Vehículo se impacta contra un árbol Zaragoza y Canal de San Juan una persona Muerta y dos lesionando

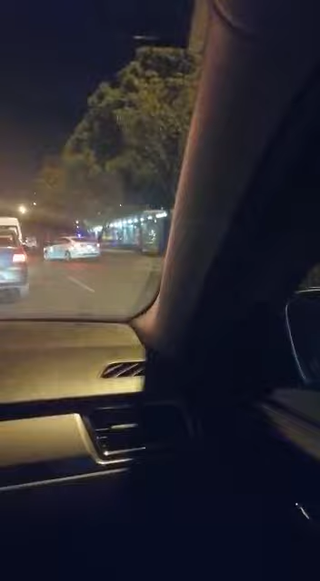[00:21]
a la altura de Metrobús Canal de San Juan, hubo creo que un choque, porque hay varios carros arriba, aquí a la altura de Metrobús Canal de San Juan.